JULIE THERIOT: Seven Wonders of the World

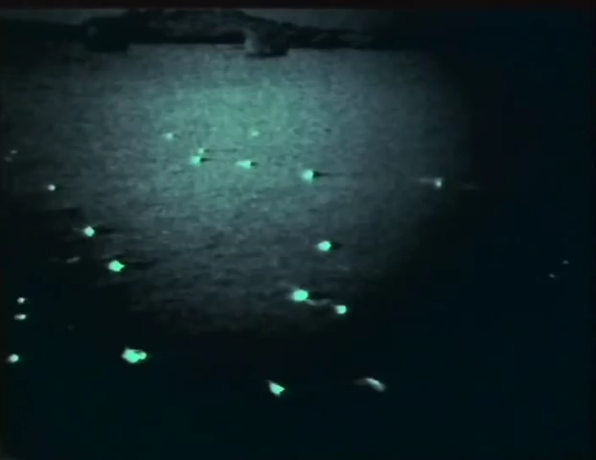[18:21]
Way under the surface of the ocean, there are fish that make light.
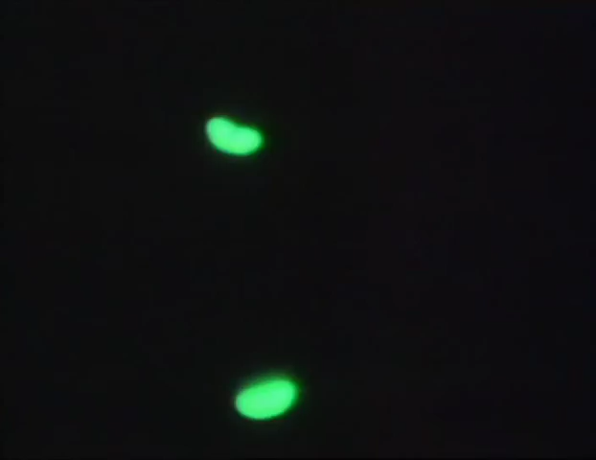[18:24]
These types of fishes use light for hunting.
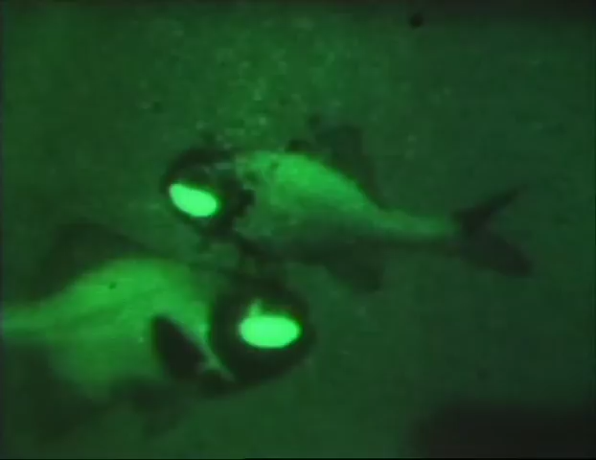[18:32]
For defense, if an animal comes up and tries to eat one of these fish, it can flashlight at it and sort of scare it off.